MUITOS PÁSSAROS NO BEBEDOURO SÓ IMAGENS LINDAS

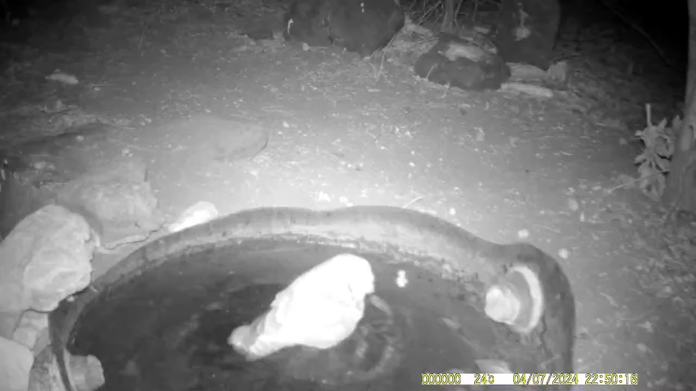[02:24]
E a corujinha tá sempre marcando presença aí. Mais uma vez ela volta aí durante a noite e toma aquele banho. E o que não falta também são as raposas.